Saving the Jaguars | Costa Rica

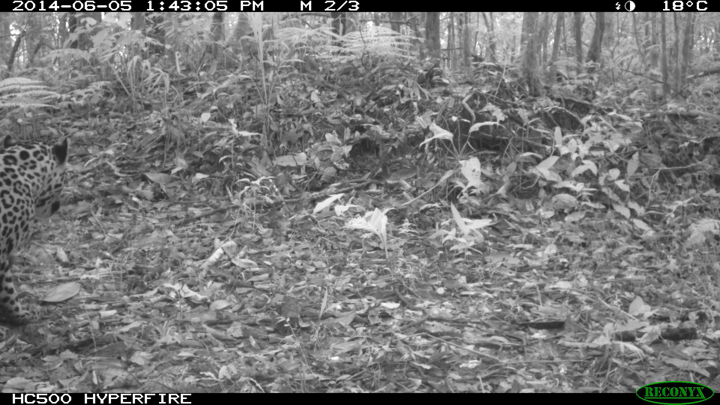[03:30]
And then just in case it stays there you can get another third chance to get a good shot.